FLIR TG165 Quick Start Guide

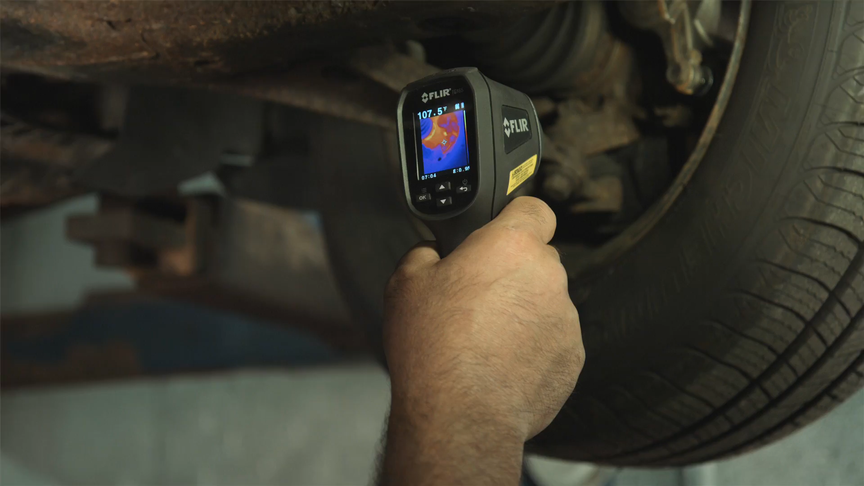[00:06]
The FLIR TG-165 is a simple to use imaging IR thermometer.
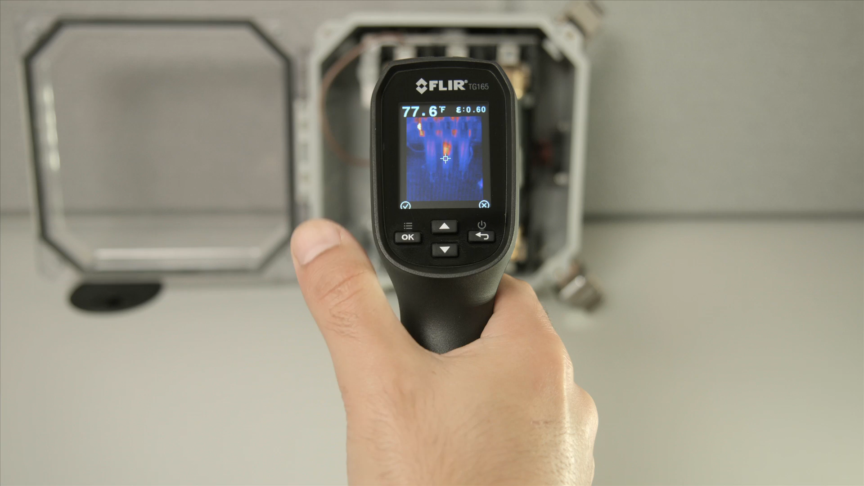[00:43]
On screen: spot 77.6°F
Press OK to save or the back button to exit to live view and continue scanning.
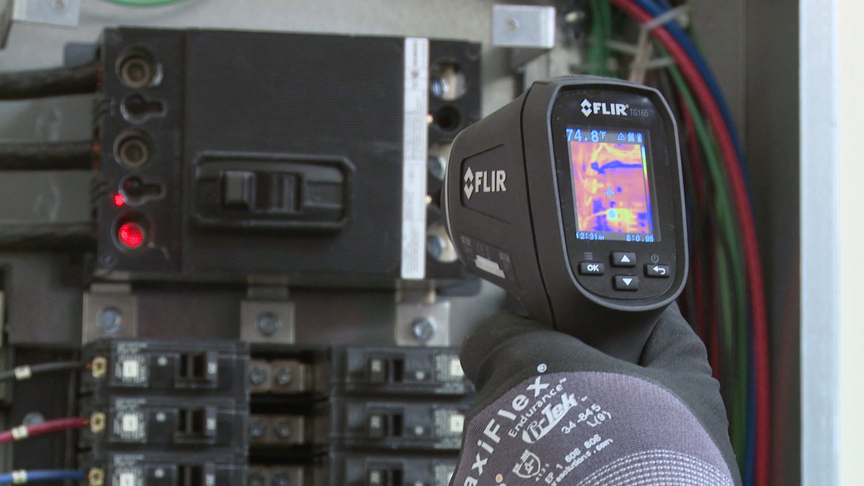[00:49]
On screen: spot 74.8°F
The laser pointers assist in orientation as well as being a reference to your targeting crosshairs. The TG-165 will capture the surface temperature within the area of the laser pointers and display it on the upper left corner of your screen. Saved images will store that reading along with your emissivity data.